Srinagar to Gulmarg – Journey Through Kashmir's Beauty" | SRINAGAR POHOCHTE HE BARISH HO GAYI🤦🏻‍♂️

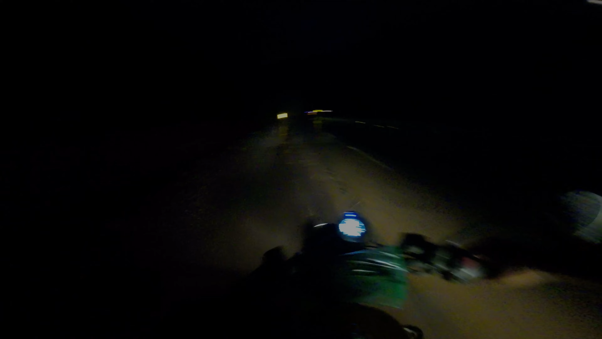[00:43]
तो भाई हम लोग रुके हैं साइड में 2 मिनट का ब्रेक लेने के लिए।
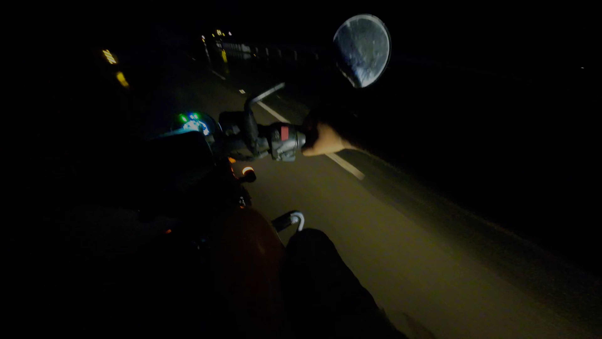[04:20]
बच गया भाई साहब, बहुत गंदा बचा मैं गिरने से, फट गई पूरी। ओहो भाई साहब, अभी तो हो जाता, अभी तो ट्रिप ट्रिप हो जाता।
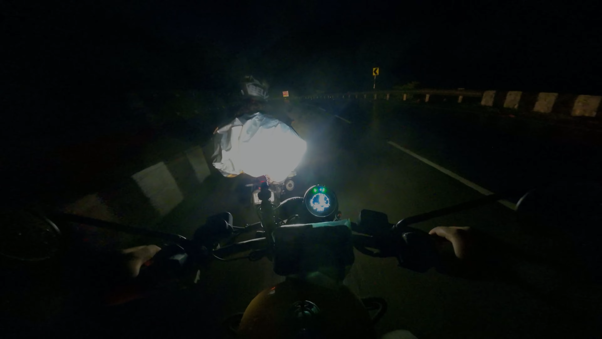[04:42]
साहब लिटरली मतलब क्या भाई, इधर चलिए, इधर बीच में आ जाइए।
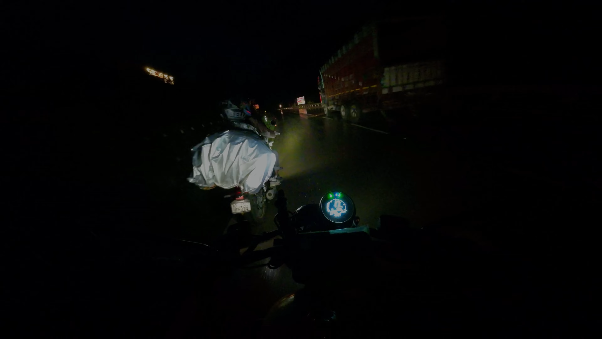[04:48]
हाँ हाँ साइड आ जाइए साइड।
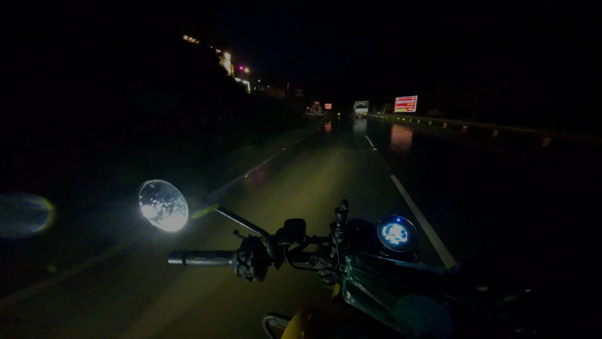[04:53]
भाई साहब बहुत ही बारीकी से बचाऊं मैं, अभी तो हो जाता मेरा।
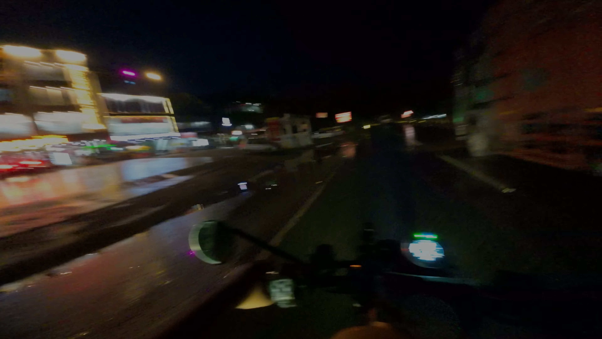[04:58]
ओ भाई दिल धड़क रहा बहुत ज़्यादा तेज, बंद करता हूँ।
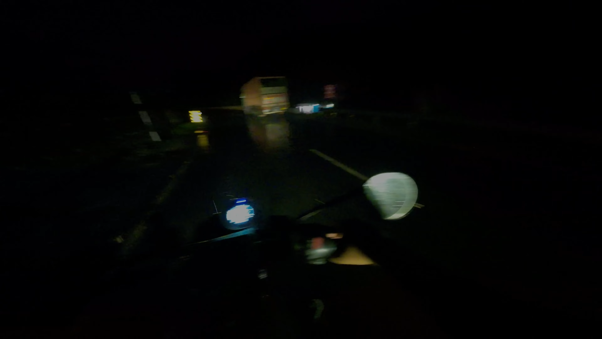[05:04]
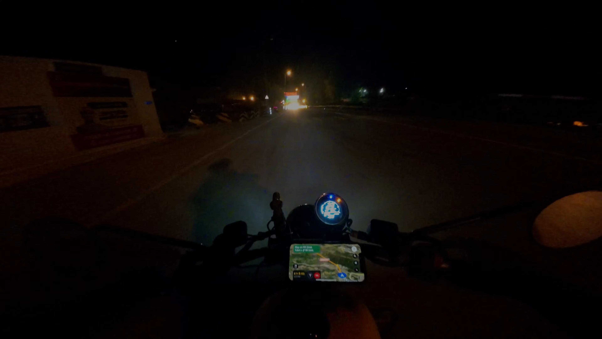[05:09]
तो भाई हमने अभी एक क्या बोलते हैं टोल टैक्स क्रॉस किया है और आगे बढ़ चुके हैं फिर से।
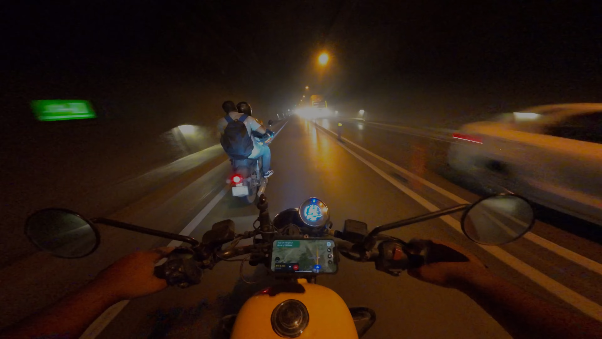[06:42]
कितना लंबा टनल था गोभी भाई?
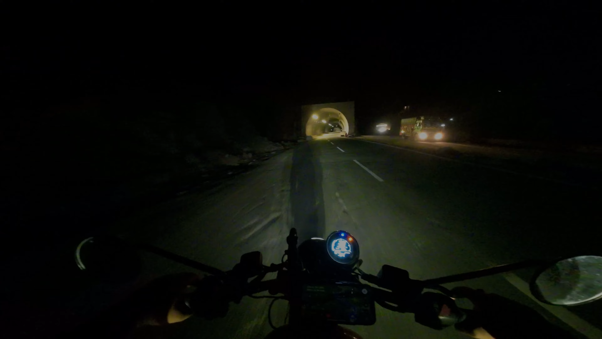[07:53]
पिछला वाला तो 11-12 किलोमीटर था, ये वाला देखते हैं।
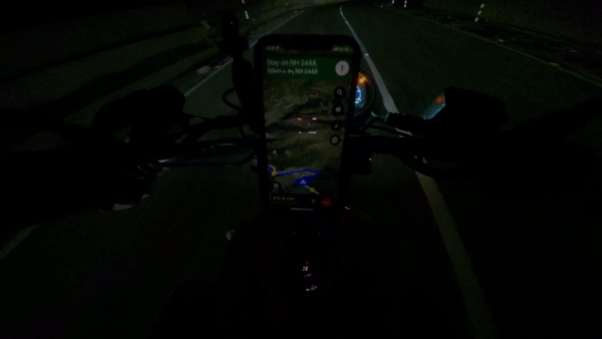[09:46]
रास्ता देखो कैसा है, ये मैप में दिख रहा होगा आप लोगों को, बिल्कुल टेढ़ा मेढ़ा उल्टा सीधा रास्ता है, मतलब घुमाव ज़्यादा है लेकिन रोड सही है।
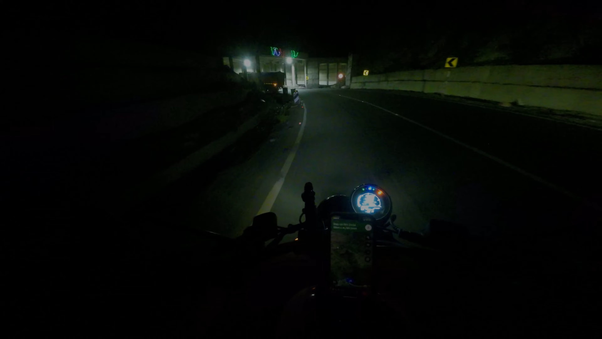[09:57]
ये देखो ये क्या आ गया वो भाई,
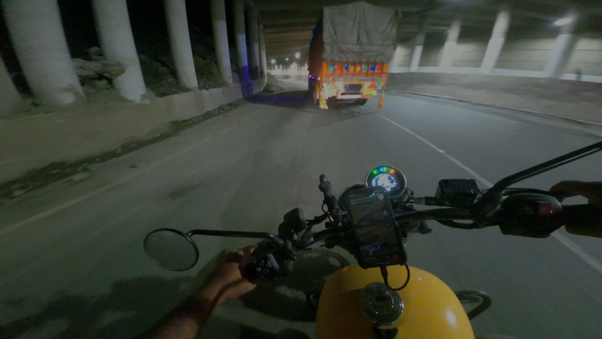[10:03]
इधर से निकलते हैं। मम्मी चाचू आगे निकल चुके हैं और ये गोफी भाई की लाइट के वजह से हम लोगों को काफ़ी आसानी हो रही है, आगे का सब दिख जा रहा है।
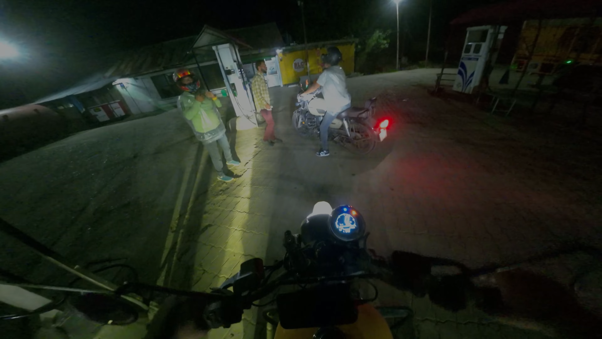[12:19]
तो भाई हम लोग आ गए अपना चौथा फ्यूल अप कराने के लिए
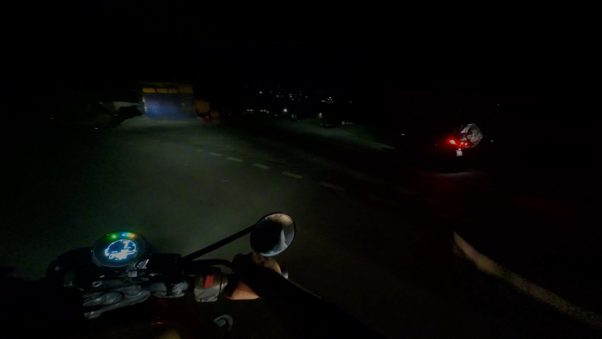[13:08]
और भाई हमने फ्यूल फुल करा लिया, टैंक फुल करा लिया और मामा लोगों ने हमें पकड़ लिया था
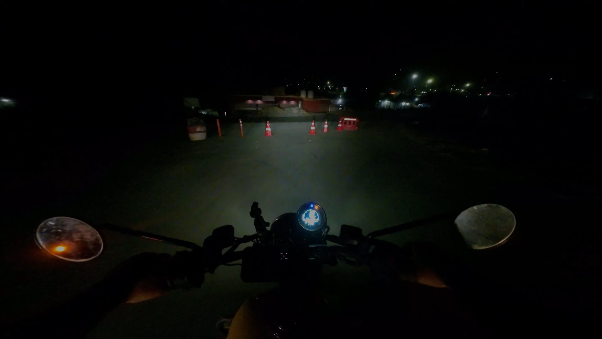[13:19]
और अब हम लोग बढ़ चुके हैं आगे।
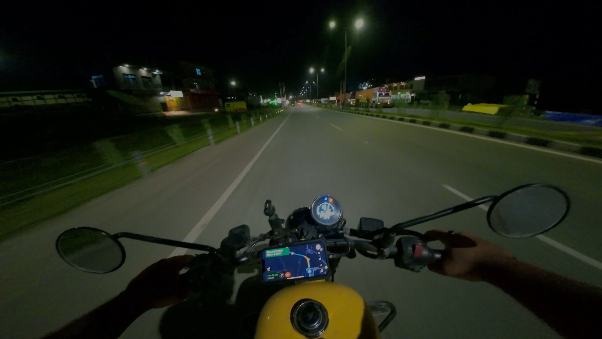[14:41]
और अब हम लोग निकल चुके हैं अपने होटल की तरफ, लोकेशन वहीं का लगा लिया है। 1 घंटा 43 मिनट लगेगा हम लोगों को टोटल और 12:46 पे हम लोग पहुंचेंगे। रास्ता वैसे बिल्कुल बढ़िया है, कोई फालतू की चीज़ें नहीं है रोड पे, चलो चलते हैं, देखते हैं आगे और दिखाते हैं आपको।
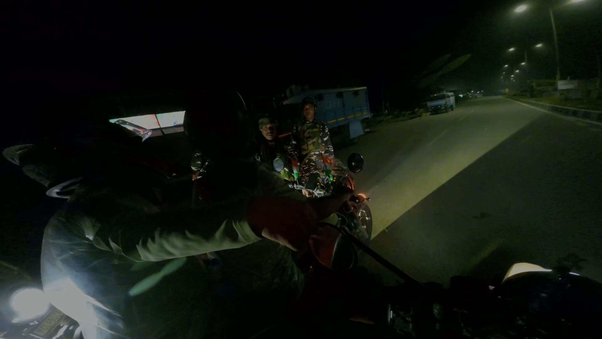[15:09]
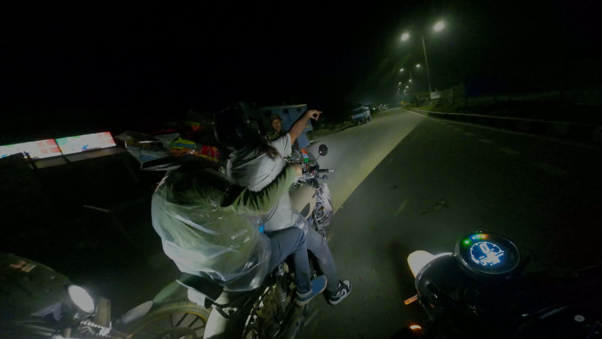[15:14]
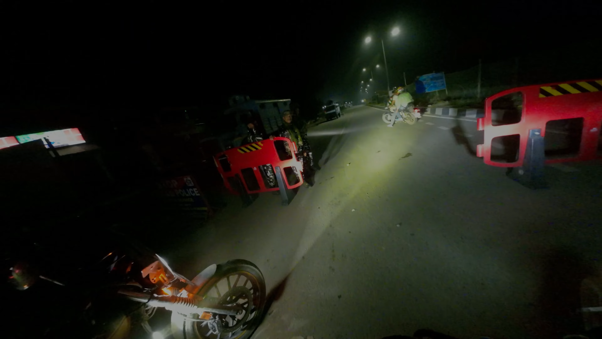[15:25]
नहीं नहीं इनसे आगे, पुलिस वाले यहाँ से नहीं जाने दे रहे।